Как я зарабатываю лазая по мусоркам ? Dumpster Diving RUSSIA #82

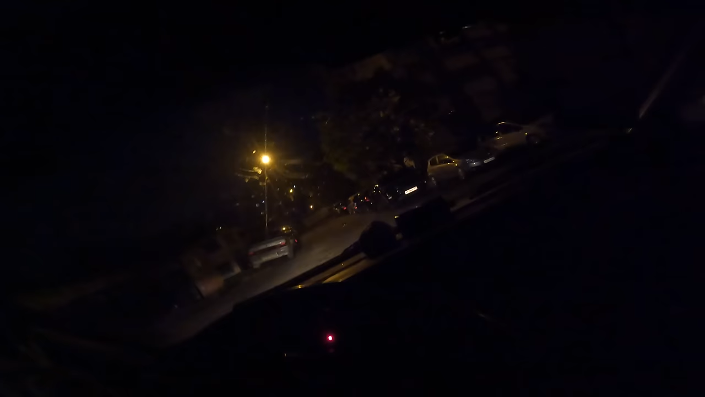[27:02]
Ежик дорогу перебегает. Капец, я его еле заметил. Нифига себе, тут ежиков на районе развелось.